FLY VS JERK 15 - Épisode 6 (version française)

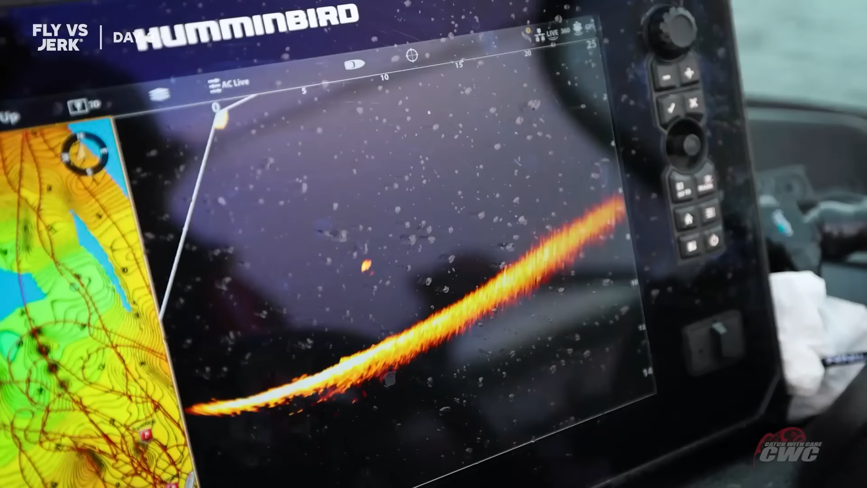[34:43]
Turn left. Turn left, left, left, left. She's coming. Turn left.
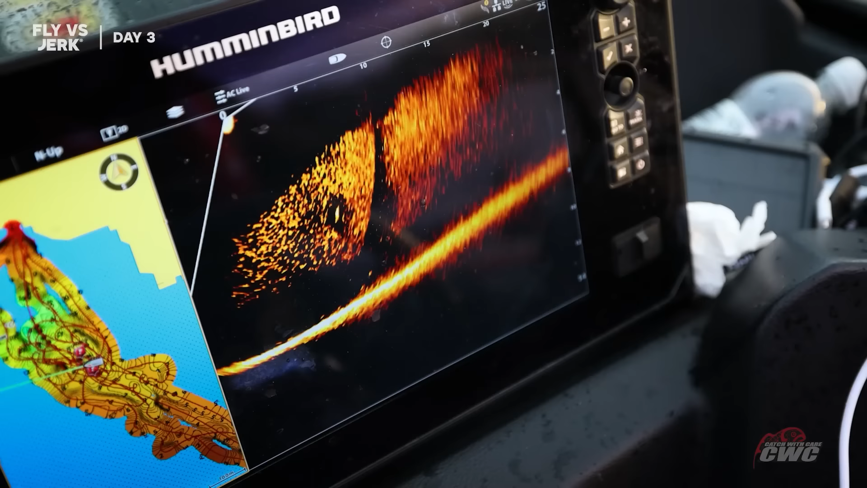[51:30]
You see the fish in there? Okay, I can try. He's hunting. Okay, but stay on this one, so. I stay. Perfect. Come on, take it.
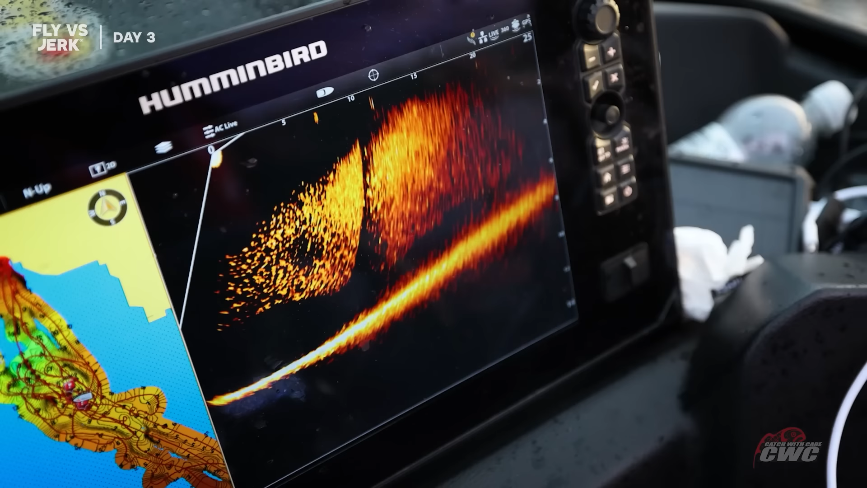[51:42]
Come on. It's there. You see the black hole around it?
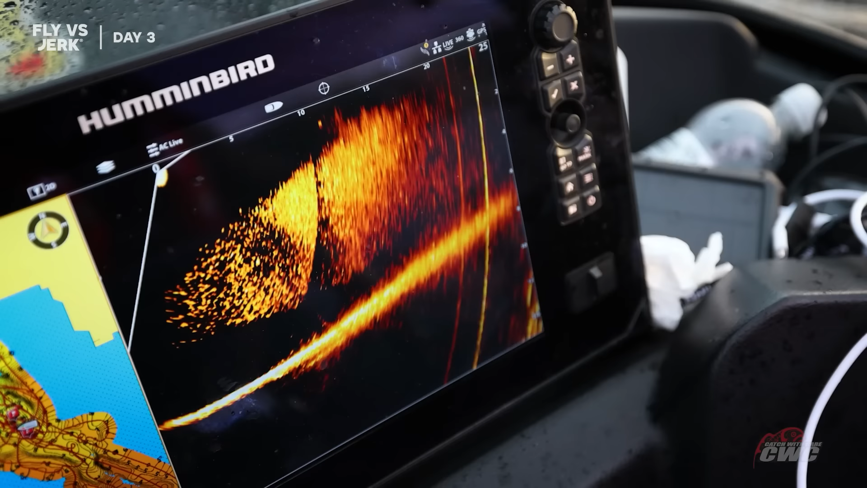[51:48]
It's the pike. The problem is really hard for me to see my bait. Yeah.